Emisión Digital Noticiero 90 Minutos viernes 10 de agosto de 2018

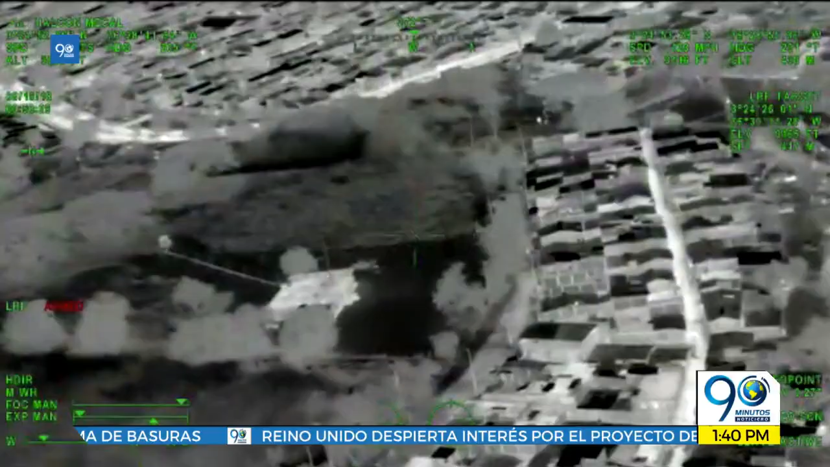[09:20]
Y además tiene un sistema instalado que le permite hacer un mapeo en 3D exacto sobre cada dirección de la capital del valle.
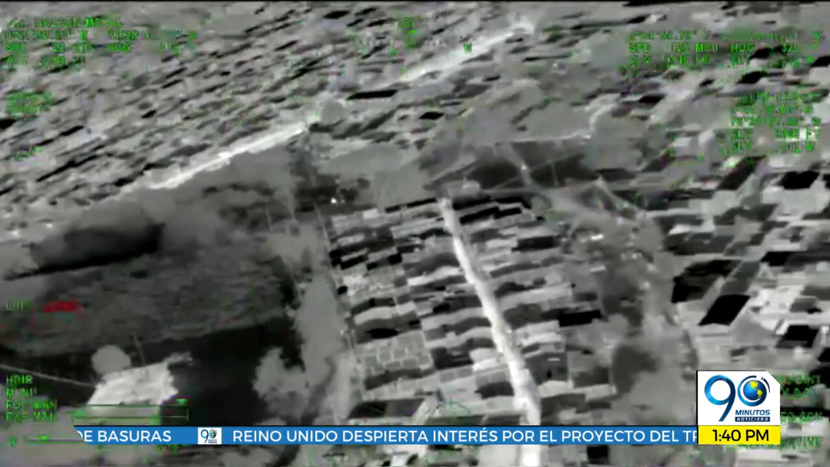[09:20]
Pueden ocuparlo cinco personas y dos tripulantes. Y está equipado con elementos de alta tecnología que permiten una conexión del helicóptero con las patrullas en tierra.
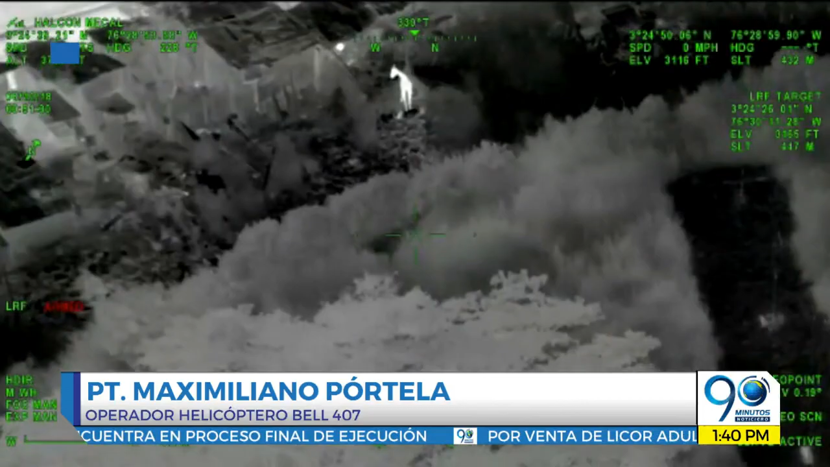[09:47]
Por esta parte tenemos la luz de búsqueda, el más llamado ojo de Dios.